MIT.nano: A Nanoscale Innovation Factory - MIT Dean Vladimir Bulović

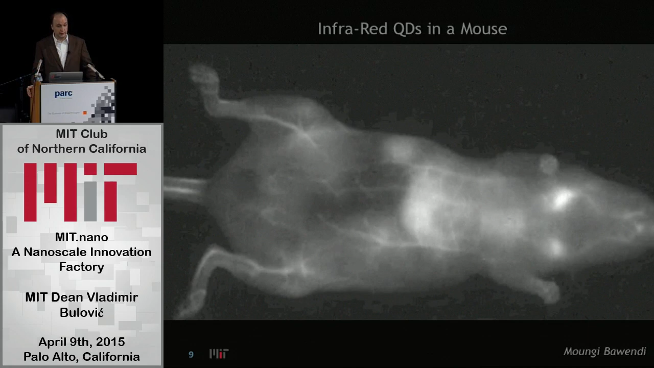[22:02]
Infrared light happens to readily go through your skin. Visible light doesn't. That's why we see our features. But infrared light can go deep into your skin without you ever knowing it. Huh. That's why you kind of can get warm, right, under an infrared lamp as it penetrates deeper into you. And if there are these nanoparticles inside you, they'll glow back. In a matter of seconds, you'll be able to map out the entire cardiovascular system of the mouse as they spread to the body of the mouse. They'll eventually get collected by kidneys and get expelled out of the body. But for right now, you can imagine, well, alright, I've just figured out where the blood flows. One thing I can also do is I can go and attach to that particular nanoparticle,
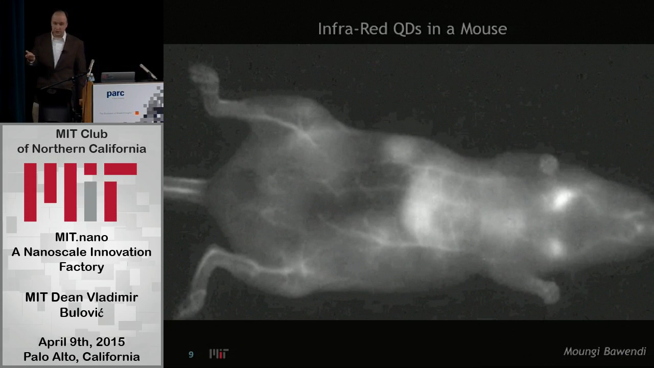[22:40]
every one of them, I can attach a little molecule, and it's going to be a cancer tagant. A molecule that will attach itself, recognize, and attach itself to a carcinogenic cell inside, if there are any inside your body. The value of that is that every one of these molecules that has a cancer tagant, that has a quantum dot or a little nanoparticle attached to it, will go ahead and bring along the nanoparticle to wherever the carcinogenic cells are. And I can now illuminate the mouse, and the part that glows is where the carcinogenic cells are.